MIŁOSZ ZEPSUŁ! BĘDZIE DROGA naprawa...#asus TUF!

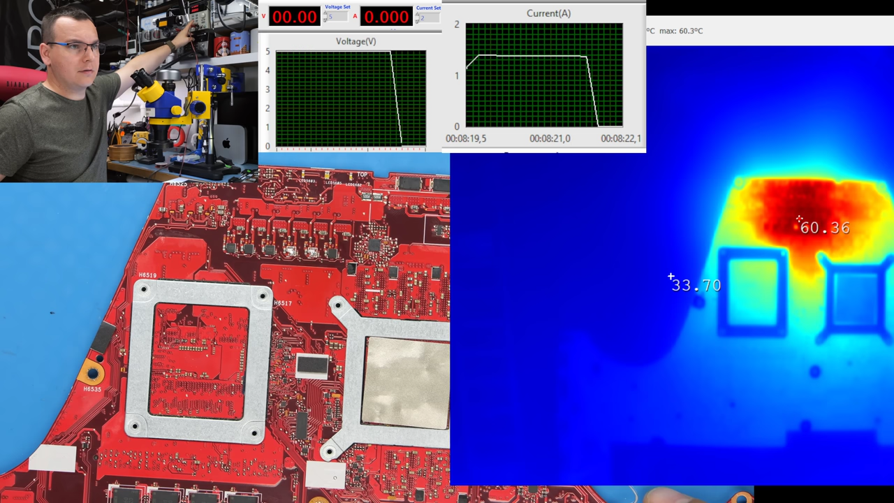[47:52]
Płyta jest co prawda gorąca, no ale zasilanie możemy podać. Puszczamy 5 V. Coś jeszcze żre papu. Ten układ, kolejna przetwornica.
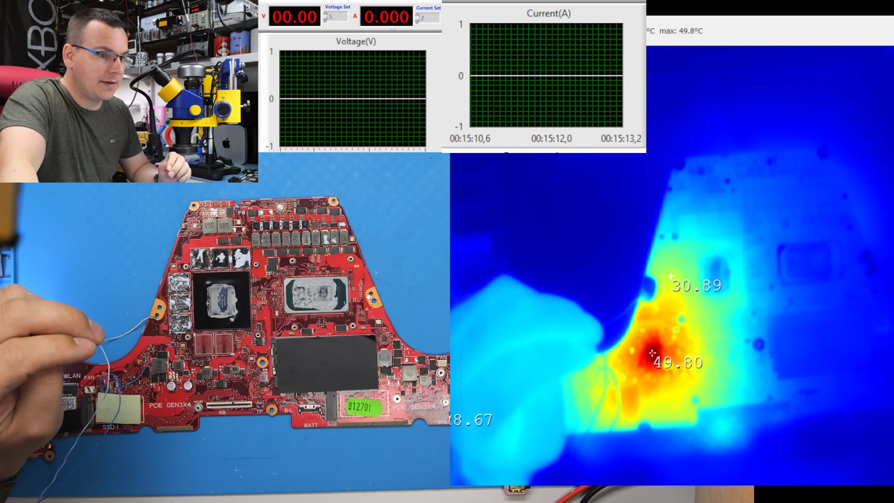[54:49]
On screen: max 49.8°C
Puszczaj to. I korat. I puszczamy zasilanko.
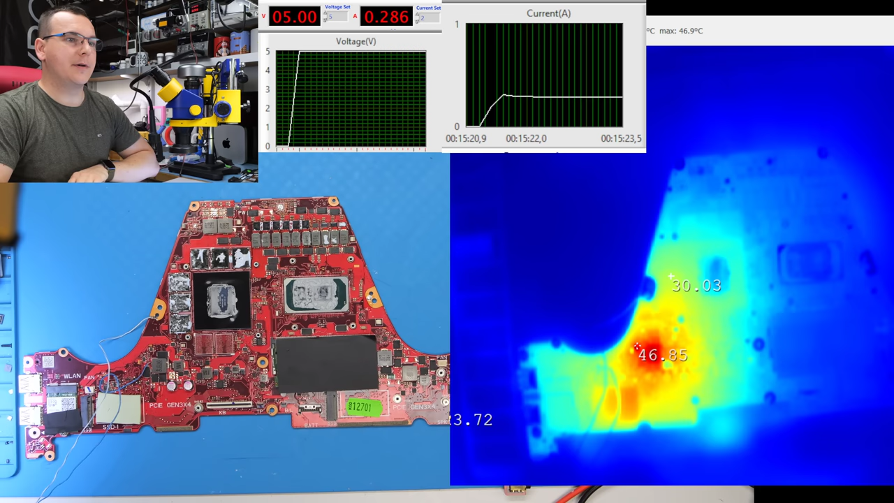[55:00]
On screen: max 46.9°C
I zobaczcie, teraz płyta pobiera 280 mA. Niby się nic nie nagrzewa. Ale nic, to jest niemożliwe. Rezystancja jest w dalszym ciągu. Oho, patrz. Drivery. Dwa kolejne drivery niestety zaczynają się grzać. I to są drivery od CPU, które sterują tymi tranzystorami.
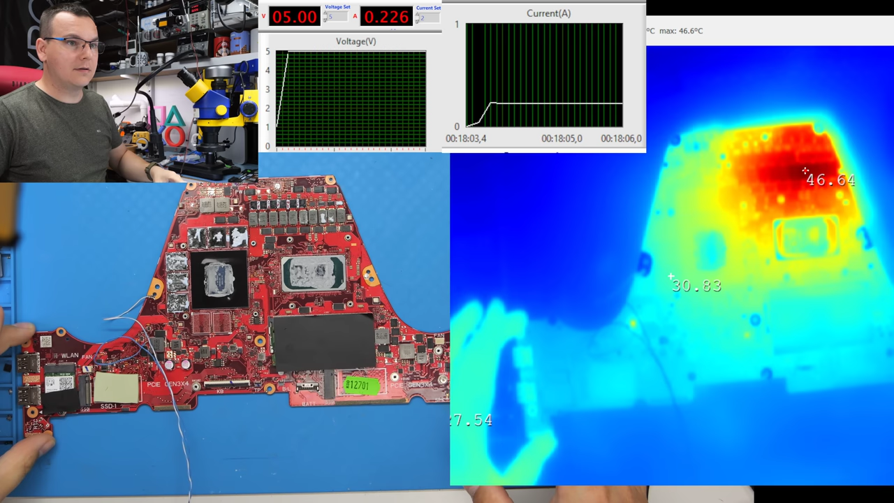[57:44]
On screen: max 46.6°C
I co teraz? I weź napraw taką płytę, nie mając termowizji. Jest to wykonalne. Nie ma bata, żeby do tego w ogóle podejść. Teoretycznie nic się nie nagrzewa. A, oczywiście, że się nagrzewa.
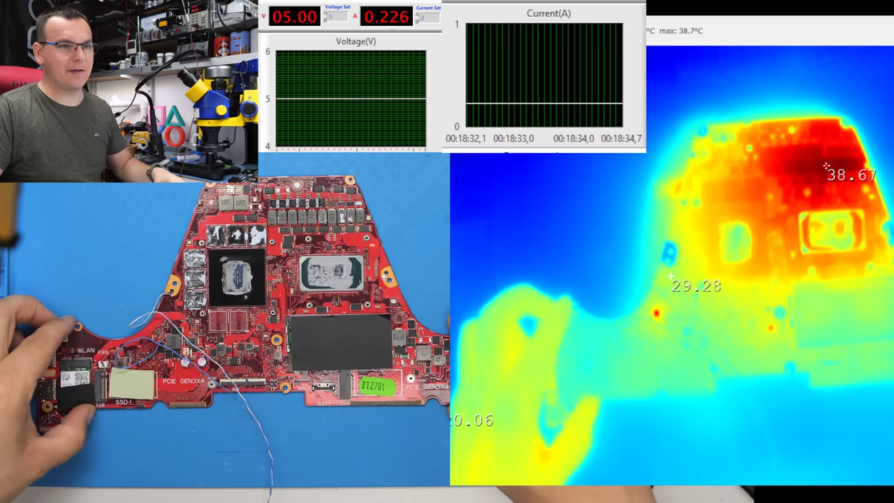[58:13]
On screen: max 38.7°C
Patrzcie. Ten układzik. Ja pierdzielę, jeszcze chyba ten. Ja nie mogę. Masakra. Masakra. Ten układzik się grzeje. I jeszcze delikatnie widzimy ten. Te dwa. Ja nie wierzę w to, że to się dzieje naprawdę. Nie wierzę w to. Nie wierzę.
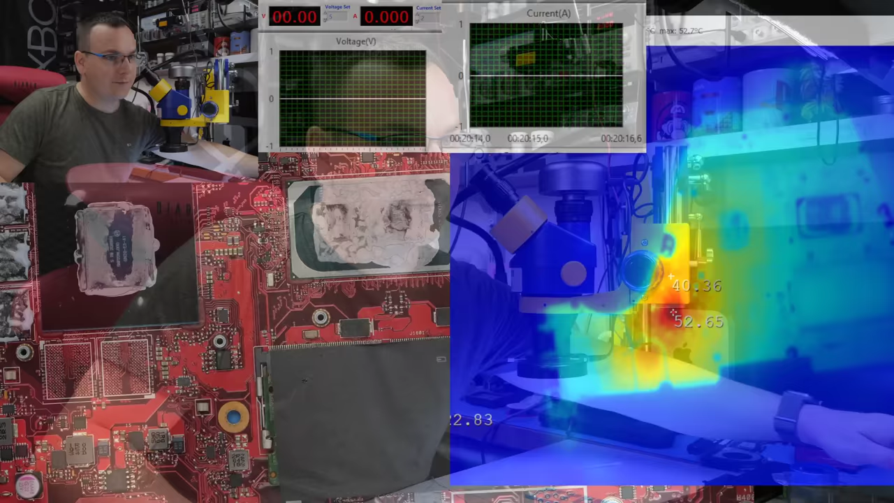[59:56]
Więc znowu termowizja i zasilanie puszczamy.
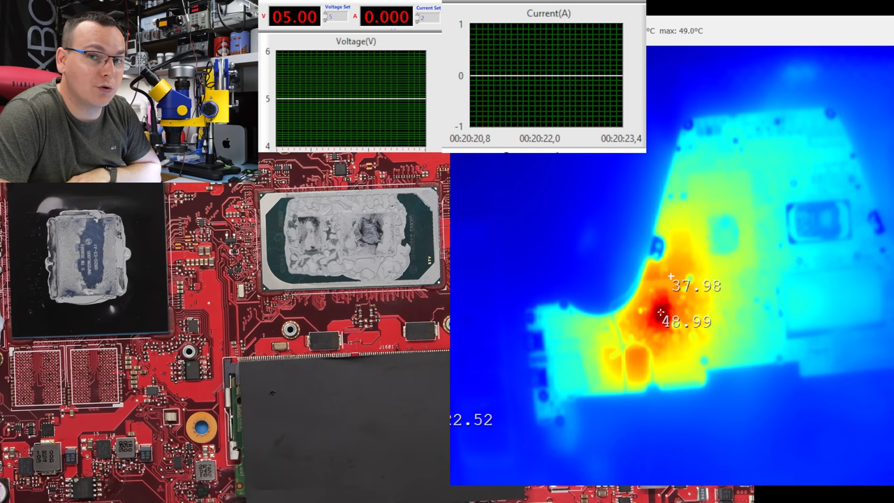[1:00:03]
On screen: max 49.0°C
I dopiero teraz, w dokładnie tym momencie, ta płyta, czego nie robi, nie żre prądu. Nie ma już zwarcia na linii 5-woltowej, to wiemy. Na linii 3-woltowej też zwarcia nie ma.